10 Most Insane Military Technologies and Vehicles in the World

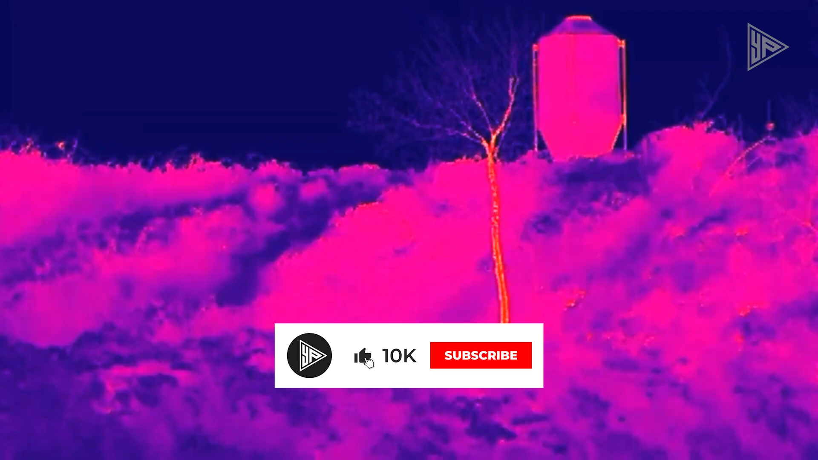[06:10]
Even the predator would likely be tricked by this stuff.
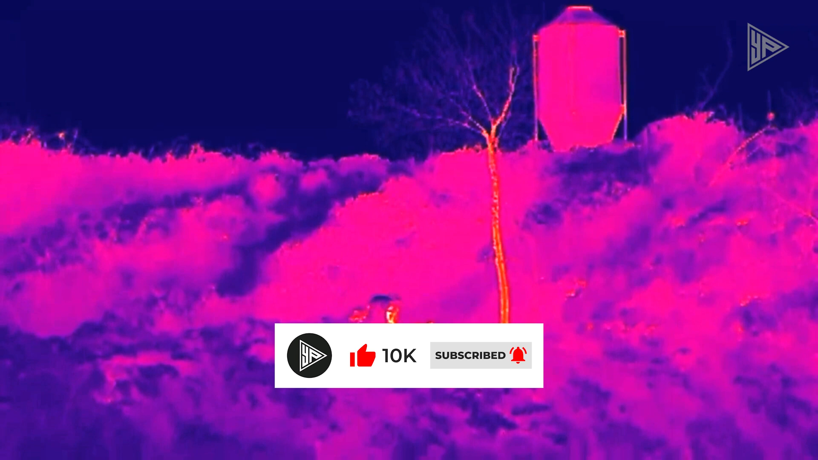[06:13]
Observe these thermal imaging tests from a distance of 27 meters.
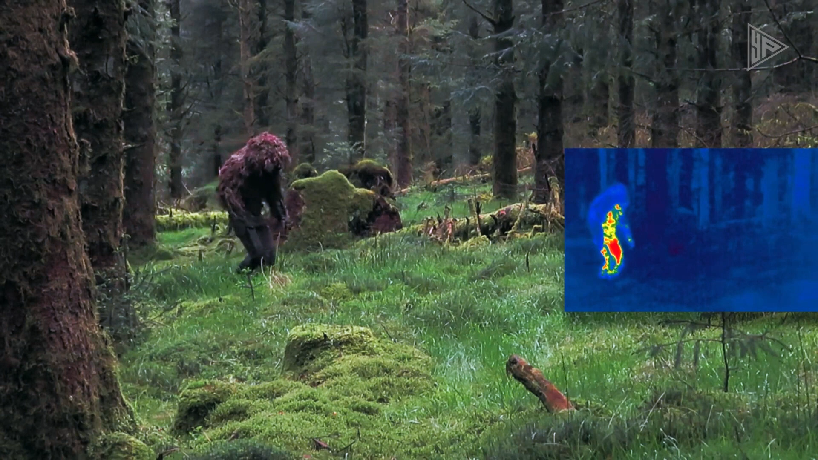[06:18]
It appears as though they have created an invisible covering. Silent, breathable and water resistant.
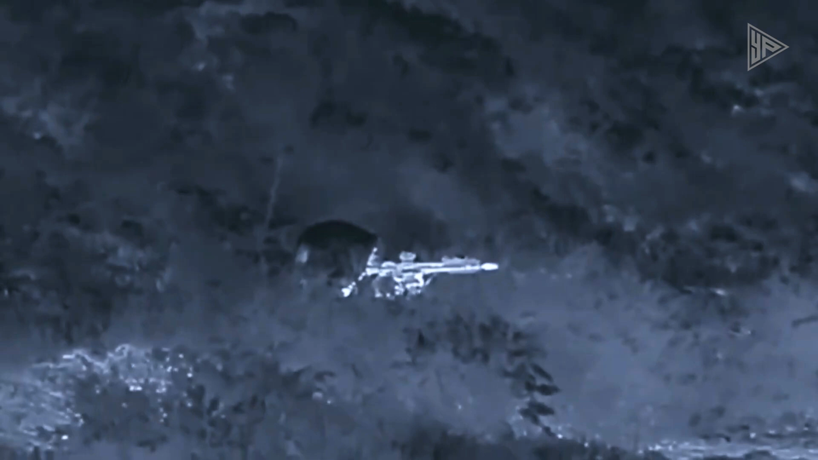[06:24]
These are no toy weapons. And guess what? The lightest model weighs only 400 grams.